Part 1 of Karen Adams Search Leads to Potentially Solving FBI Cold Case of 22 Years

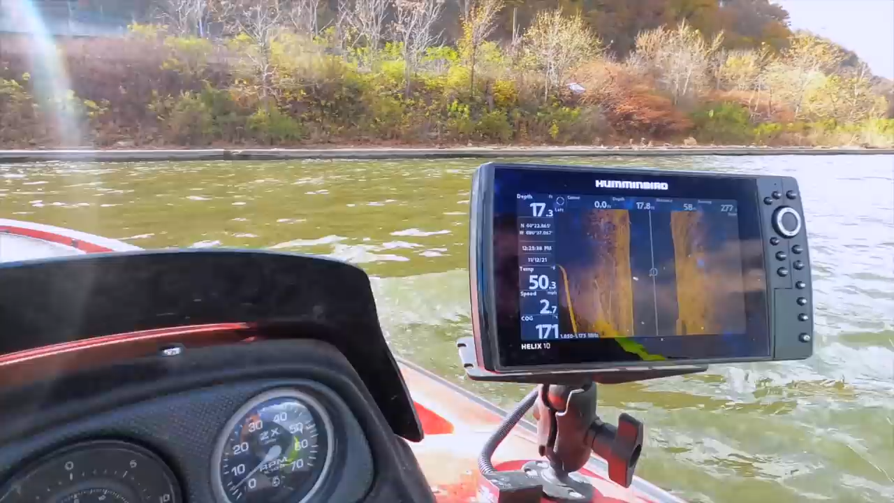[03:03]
It's almost 20 feet long. It's another car. There's the truck. That's what I was looking at. Oh my God.
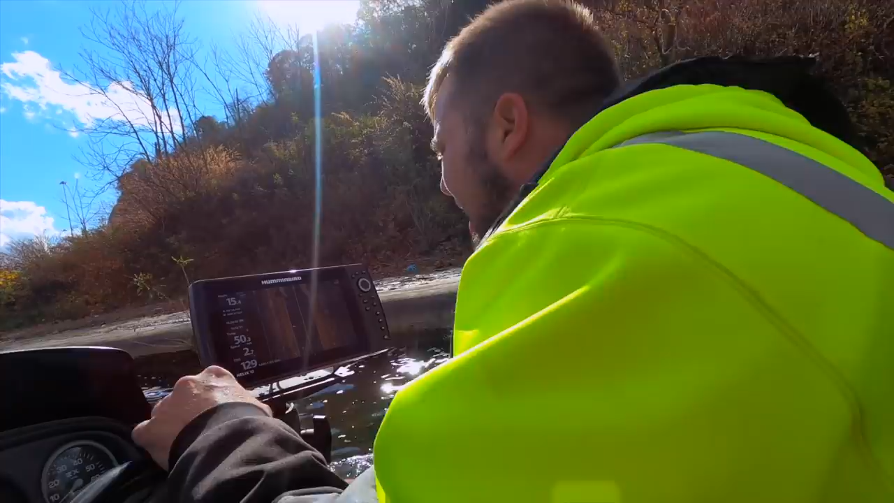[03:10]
Big truck. Big giant Ford dually. How many vehicles are in here? So surprising to have so many vehicles, isn't it? Our first day at this location, we found 11 vehicles. All right, guys, we're gonna get these vehicles marked, and then gonna dive on them. Not all of them marked, because I'm not going to be able to dive on all of them. Not today, anyway. I'll probably be too cold by the time I'm done.
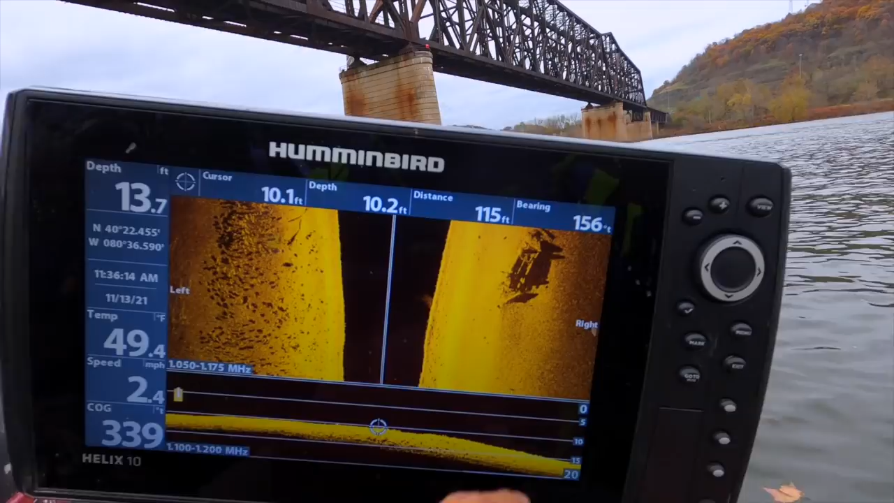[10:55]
On screen: water 49.4°F, speed 2.4 mph
Your feet are the ones that run. I understand, but... Oh, wait. Oh, see? Yeah. There it is. There it is. See the drive shaft. Tires up. That's a car if I ever did see one.
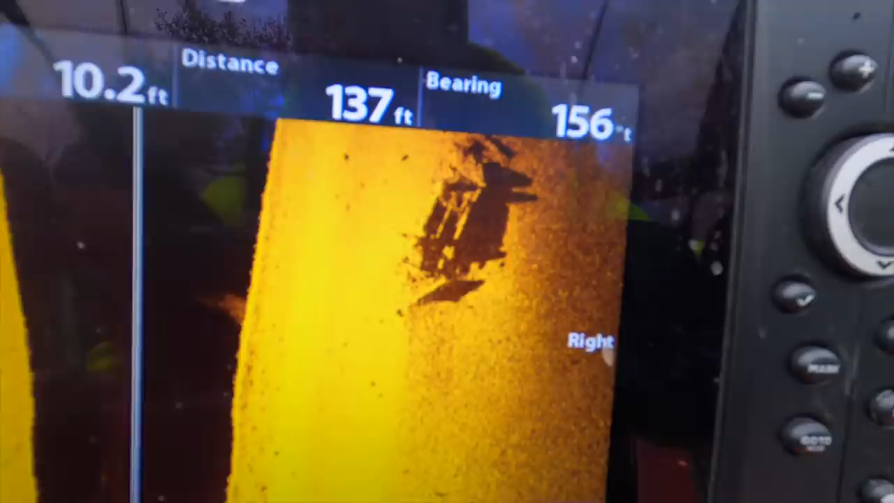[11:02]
Well, that's a car. You can see the drive shaft and everything. All right, so... Not around. Let's go ahead and get the magnet out. Somebody stand in the back. Josh, you want to do that for me, buddy? Yeah, buddy.